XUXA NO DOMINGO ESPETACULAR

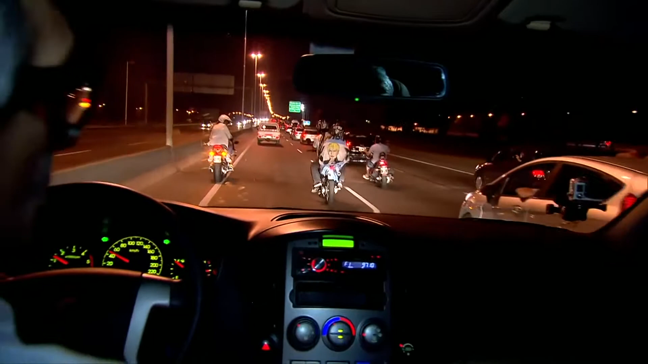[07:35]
Ali na frente, duas motos vão bem lentamente à estratégia argentina para segurar o carro da Xuxa.